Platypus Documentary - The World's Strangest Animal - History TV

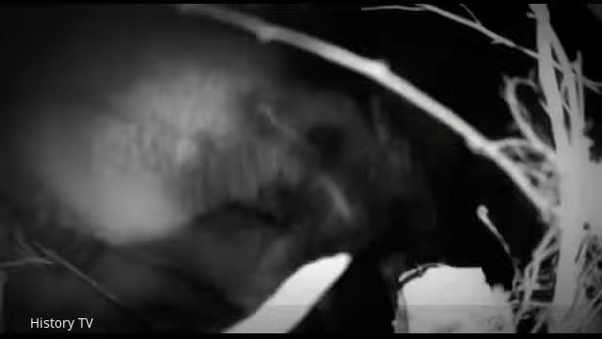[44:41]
The babies are now about 13 weeks old. Their eyes are open, their bills are fully formed, and their coats have grown thick.
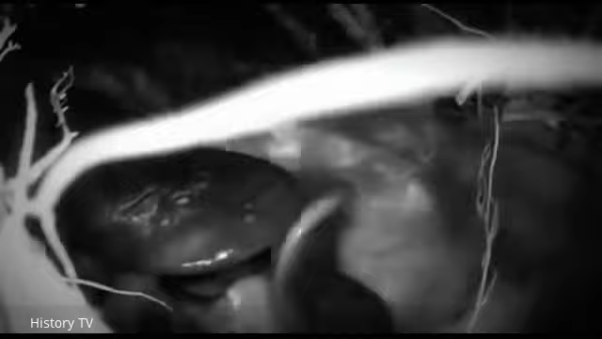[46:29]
Are they taking food from her?
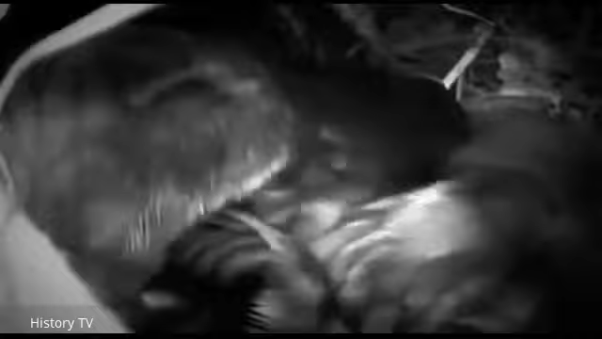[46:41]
Or are they drinking her saliva? Maybe getting some of the bacteria that will strengthen their immune system. We don't really know what we're seeing in these extraordinary pictures. Soon, Shia's had enough. She busily rebuilds the nest around her young.